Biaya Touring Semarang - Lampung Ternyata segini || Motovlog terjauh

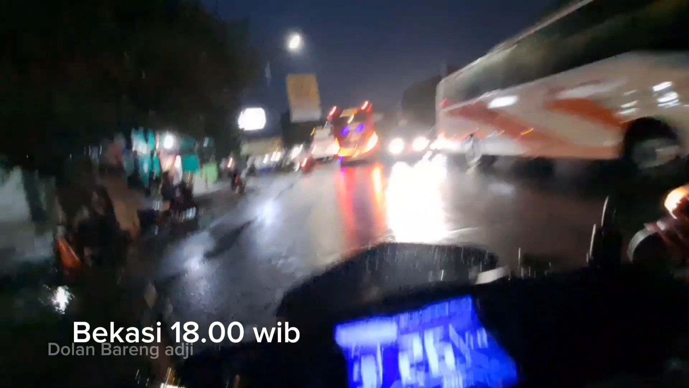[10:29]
Sekarang ini aku baru sampai Bekasi, guys.
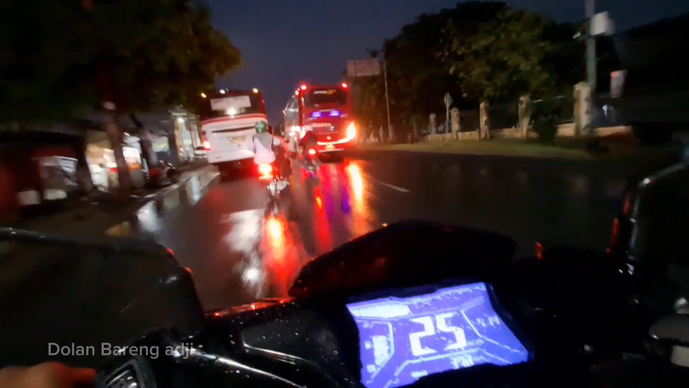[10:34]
Karena tadi aku di Cikampek itu hujan deras.
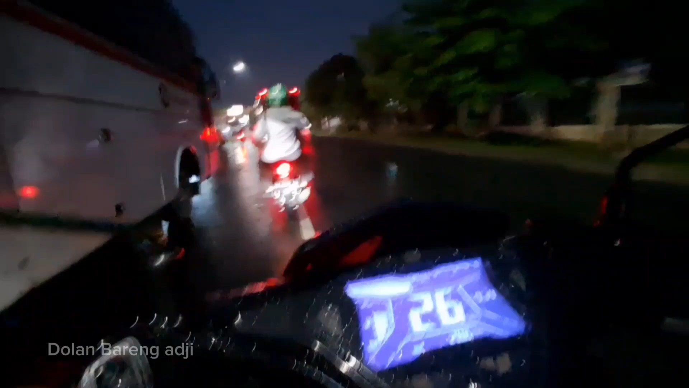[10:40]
Jadinya aku ya mandek, nunggu reda. Terus sampai 1 jam. Habis itu jalan lagi. Pas jalan masih gimis-gimis gitu.
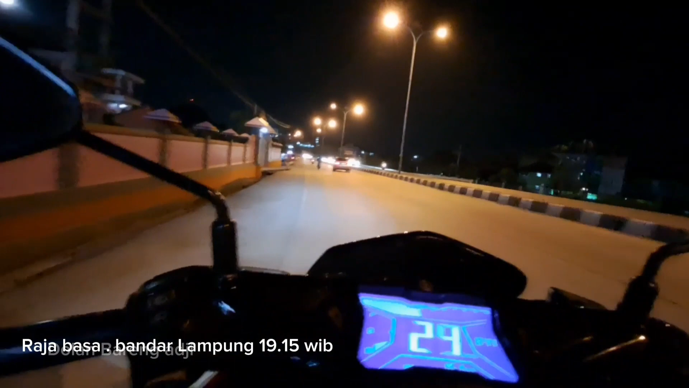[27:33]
Lalu guys, akhirnya sampai juga aku di kota Bandar Lampung. Ini Mas Dulan lagi di jalan bypass dekatnya Raja Basah. Ini jam 7:30.
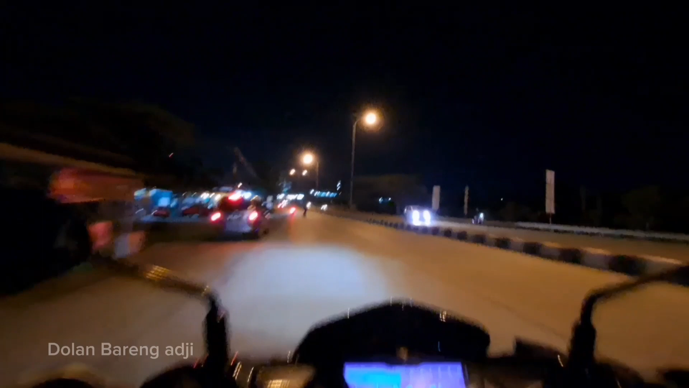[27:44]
Perjalanan dari Pelabuhan Bakauheni sampai ke Raja Basah ini cuma 2 jam guys, mantap orang. Padahal itu perjalanan normal itu 3-4 jam. Ya maklum ya, sekarang ini perjalanannya itu sepi jalanan lintas timur itu, karena roda 4 itu semuanya masuk tol.